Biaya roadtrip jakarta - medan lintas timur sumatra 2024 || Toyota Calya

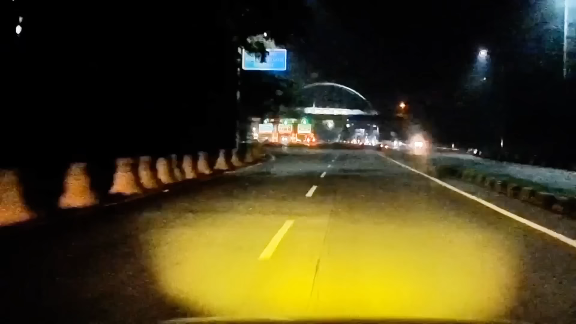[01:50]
Nah, oke guys, kita masuk mulai gerbang tol Tambun Selatan yaitu Grand Wisata.
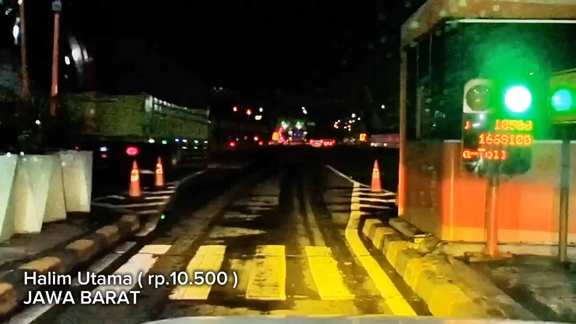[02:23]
Halim Utama ini 10.500 guys. Tadi 9.500 ditambah 10.500 sudah
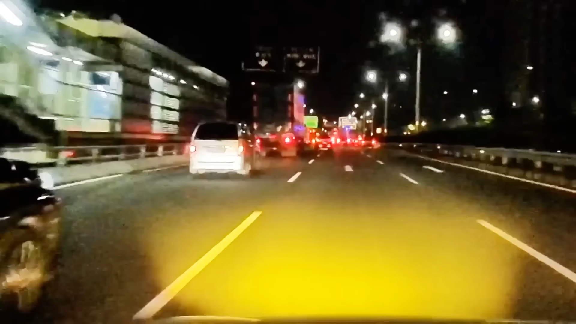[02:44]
Dan dilanjut 32 km.
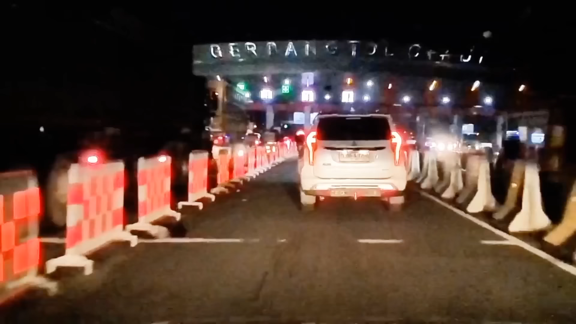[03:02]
Oke guys, sekarang kita berada di gerbang tol Cikupa.
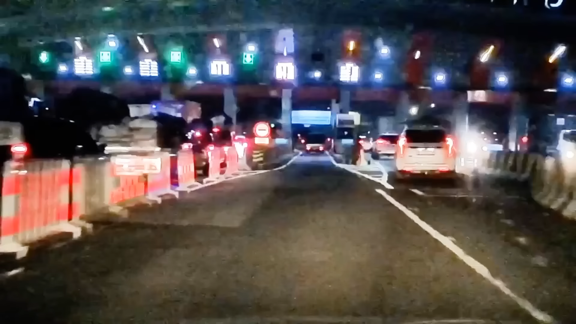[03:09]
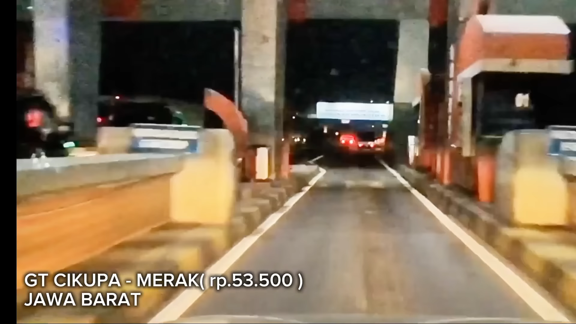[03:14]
Kita masuk tol Cikupa. Dari sini 1 jam 12 menit lagi guys.
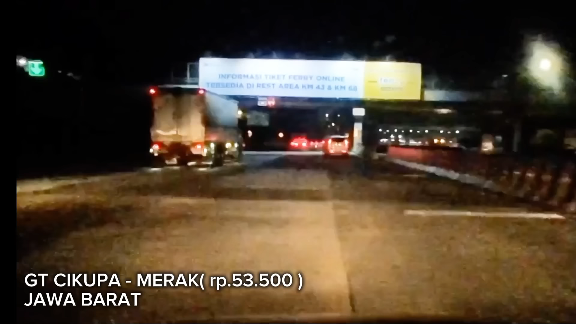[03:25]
Kurang lebih 74 km lagi untuk ke pelabuhan Merak.
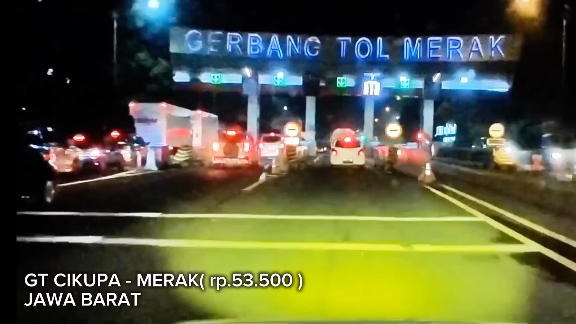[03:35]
Gerbang tol Merak. Berapa bang dia bang? Oh tarif bang, ya makasih bang. Kita saat ini kapalnya nanti kapal biasa guys ya, bukan eksekutif. Perbedaan harganya tadi itu kalau di online,
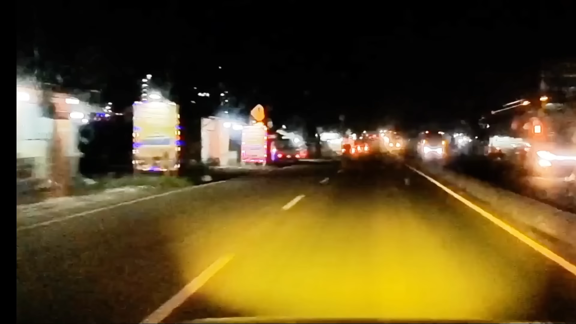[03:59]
kalau eksekutif 780,
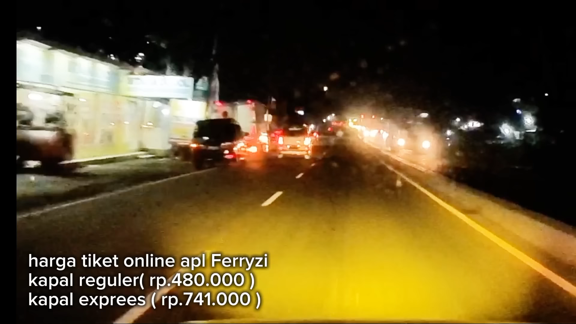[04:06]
kalau yang biasa kapal reguler itu 480.
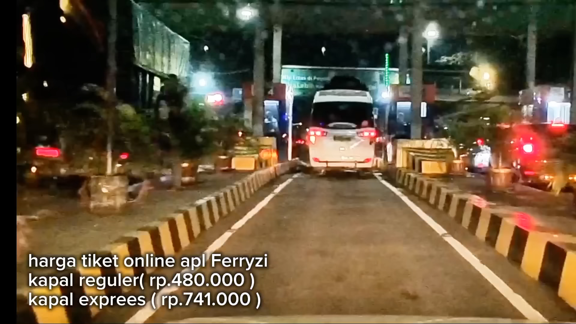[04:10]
Oke guys, kita sudah sampai di pelabuhan penyeberangan Merak. Ini di reguler.
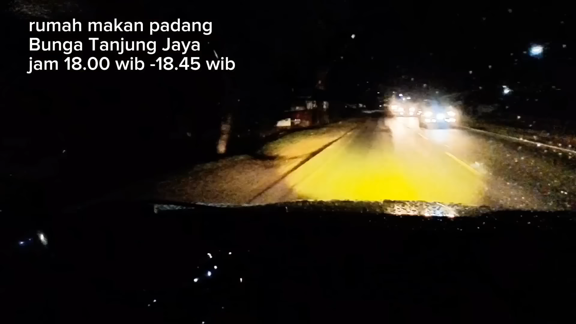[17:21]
Oke, guys. Kita baru selesai makan, kita sekarang jalan, guys.
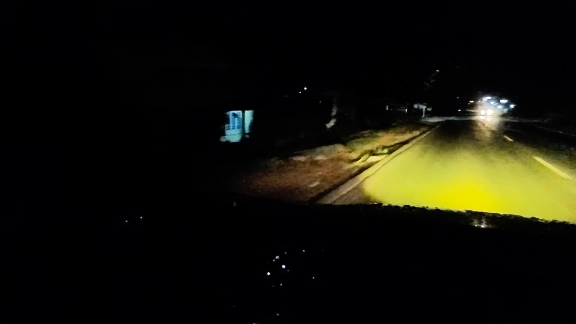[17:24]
Tadi jam 6 kita makan. Ini jam 6.45. Di daerah Desa Sembawa, guys.
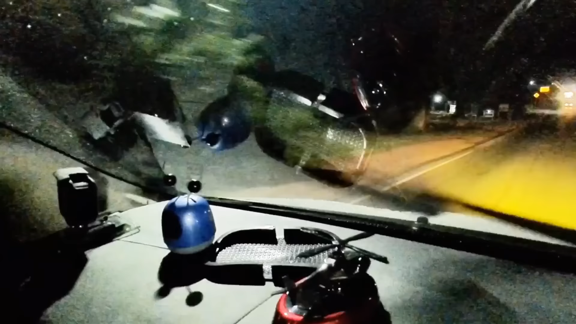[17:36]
Di Sumatera Selatan setelah Palembang menuju Babat Banyuasin.
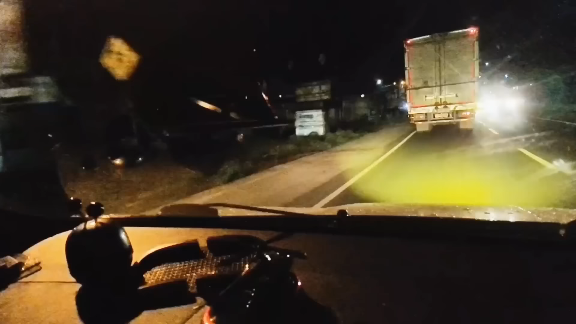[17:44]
Belok kiri ke Jalan Banyuasin 3. Oke, guys, kita masuk.
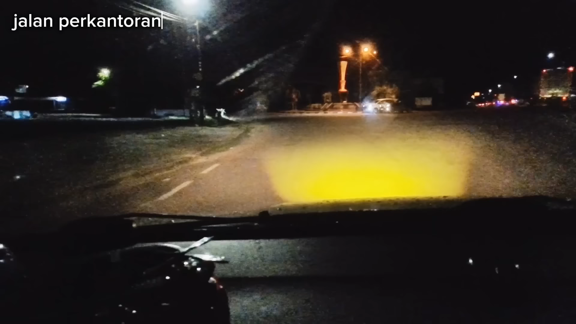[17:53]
Tetap di Jalan Banyuasin 3. Setelah 300 meter, belok kiri ke Jalan Lintas Sumatera, Jalan Palembang. Setelah habis perkantoran Banyuasin, kita belok kiri, guys. Lurus jalan ini, gak apa-apa. Ada Fortuner di depan kita, ada Fortuner putih yang tadi nyalip kita, guys. Cuman kondisi hujan basah begini.
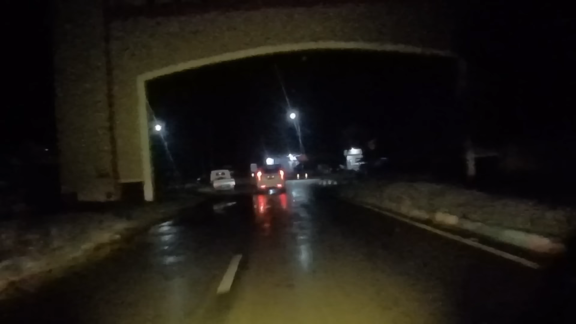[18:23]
Belok kiri ke Jalan Lintas Sumatera, Jalan ini Palembang. Untuk kondisi jalan pastinya lebih berisiko, guys.
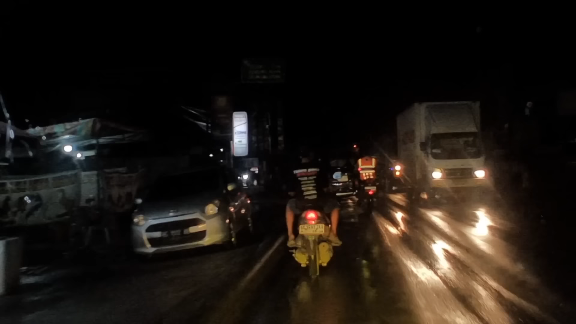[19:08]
Yes, ke kanan itu Tugu Polwan, kita ke kanan arah Jambi. Mana belokannya nih? Udah lewat belum?
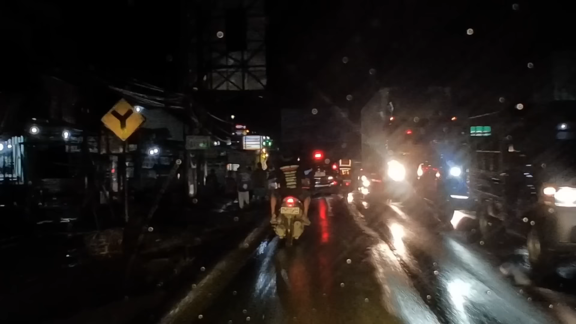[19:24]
Belok mana, Pak? Kita mau belok
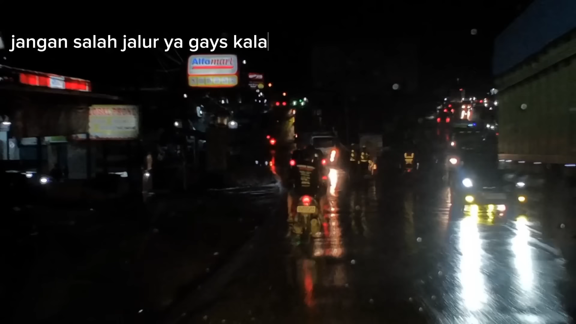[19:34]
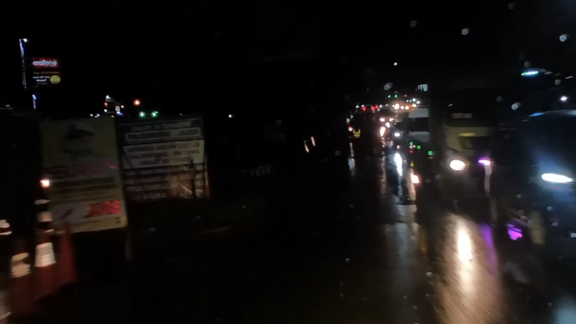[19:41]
Kayu ke arah Bengkulu, Sumatera, apa lagi, ke Padang, kita arah Jambi ke kanan, guys.